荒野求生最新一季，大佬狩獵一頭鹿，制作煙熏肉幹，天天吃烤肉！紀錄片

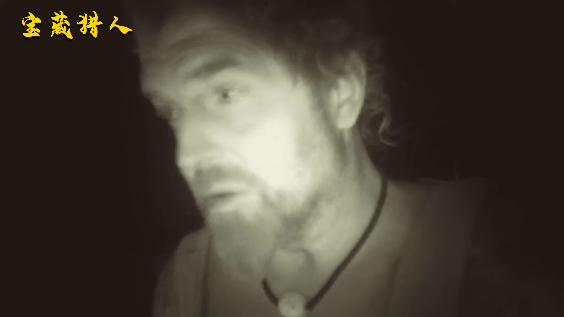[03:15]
队友又开始责怪盖里没有早点搭建庇护所屋顶
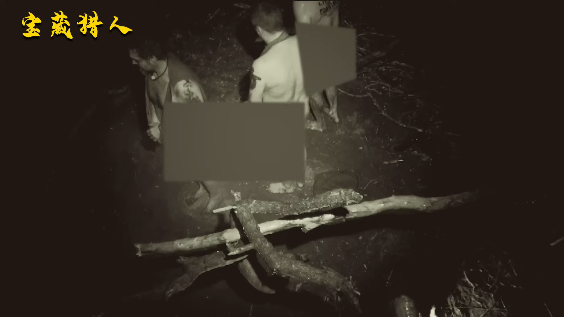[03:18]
难道今晚只能这样站着睡觉吗鸭男组合这边同样如此所有的队伍都没有搭建好庇护所
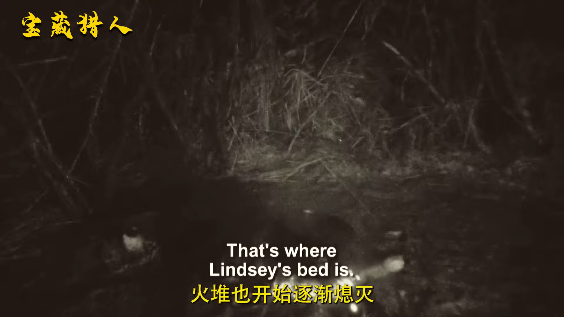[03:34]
灭妹子组合这边靠着墙壁有点挡雨的位置
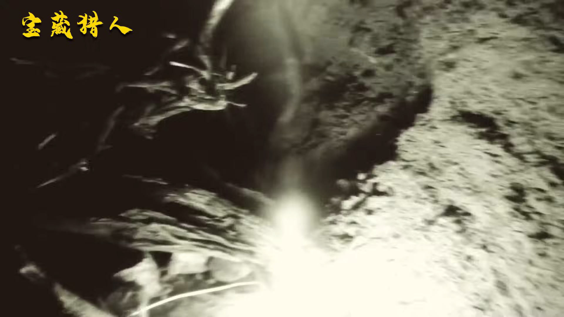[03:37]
是否是
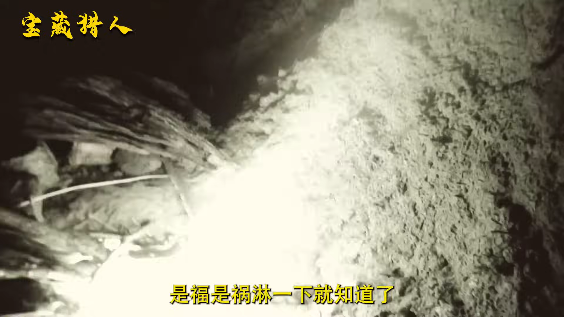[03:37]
霍林一下就知道
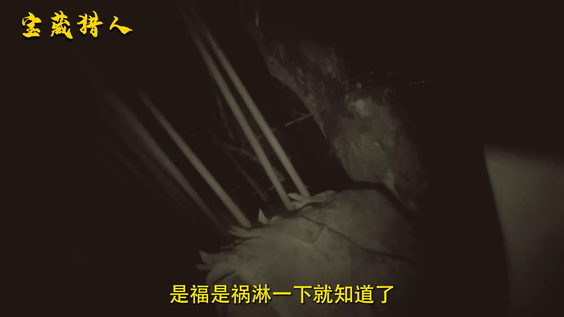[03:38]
了因为大雨持续下来妹子这边的墙开始坍塌
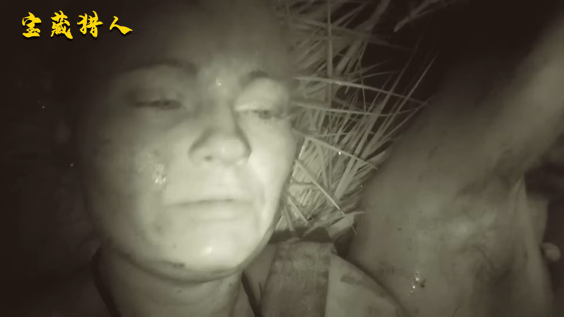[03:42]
只有莱西组合这边是搭建了屋顶但一样被雨淋得非常糟糕下
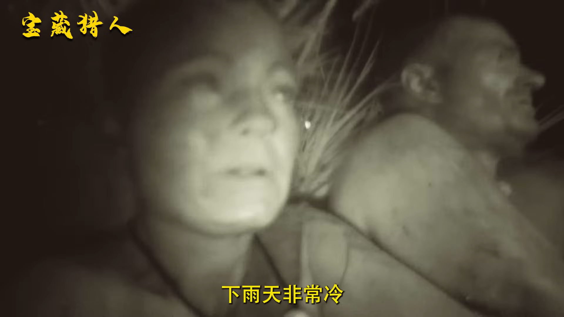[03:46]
雨天非常冷火也快烧完了
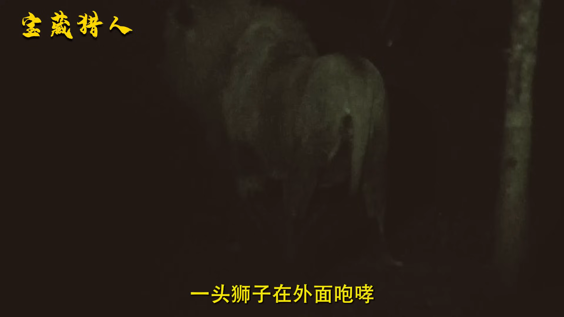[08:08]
一头狮子在外面咆哮